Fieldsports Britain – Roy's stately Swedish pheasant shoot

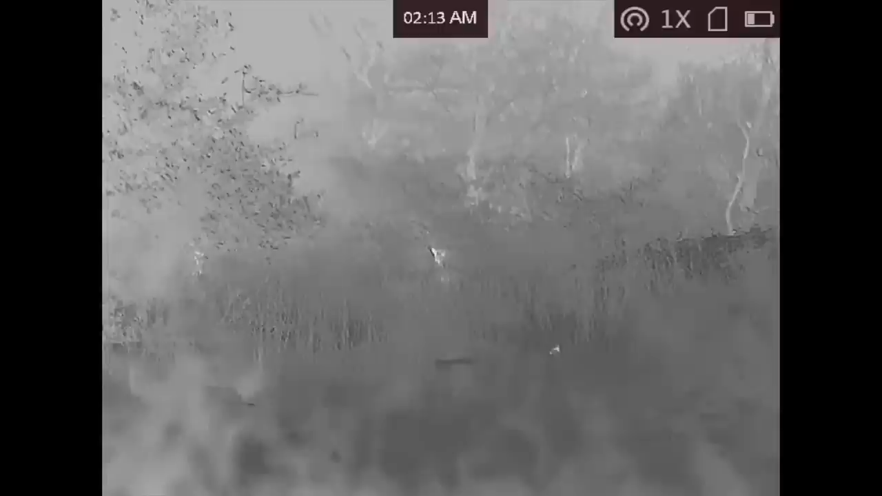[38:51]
And really, this unit, where it really shines, is the picture quality. I mean, it is superb.
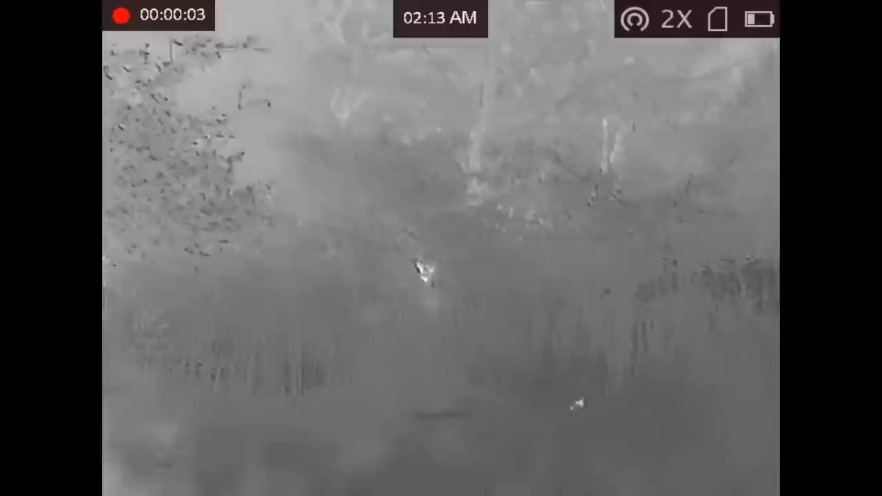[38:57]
So with that picture quality, it basically means if you're struggling to ID something like a Fox, then with this it's going to be a lot clearer than a lot of other units.
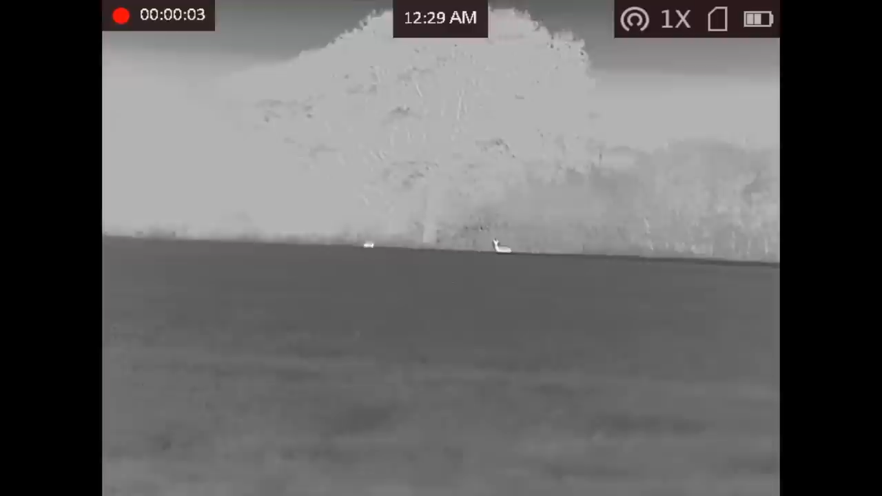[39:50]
The nice thing about this, with the picture quality being as good as it is, even when you zoom right in on things, you don't get that pixelation that you would normally get on a lot of units. This unit remains very clear. So I've been very impressed with this.
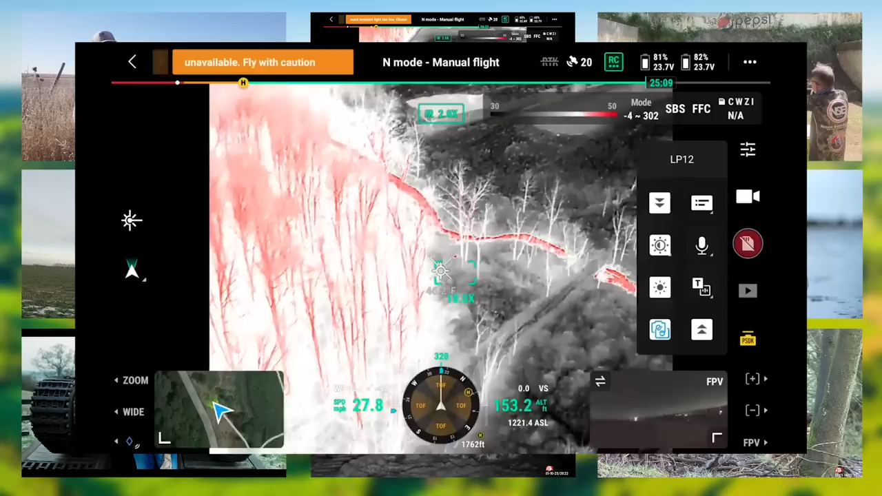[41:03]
It's a deer recovery service using a thermal drone to track down a buck that the hunter hit but can't find. Meanwhile, David from Predator Protection UK has been to the Philippines.
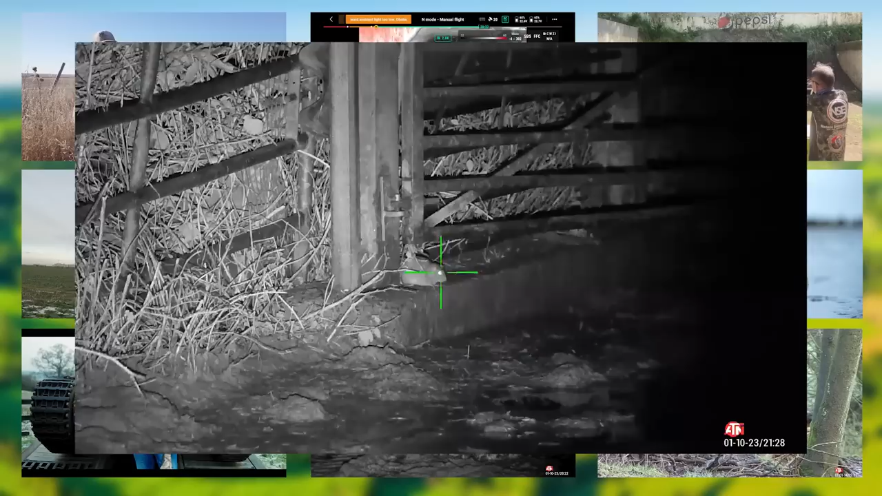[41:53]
using the ATN X-Sight 4K Pro.